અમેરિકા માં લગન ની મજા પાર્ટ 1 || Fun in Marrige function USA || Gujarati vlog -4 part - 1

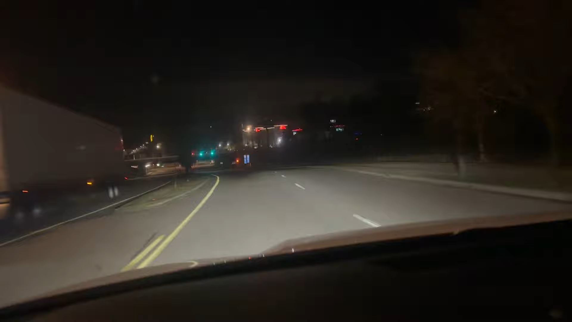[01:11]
અંધારું ઘમઘોટ છે હજી, એટલો બધો ટ્રાફિક છે નહીં કંઈ. સવાર સવારમાં 6 વાગ્યા પછી ધીમે ધીમે ટ્રાફિક થાય, બધો પબ્લિક બધી બહાર નીકળે, ઓફિસ જવાવાળી હોય, કામ પોતાના કામ ધંધે જવાવાળી પબ્લિક બહાર નીકળી.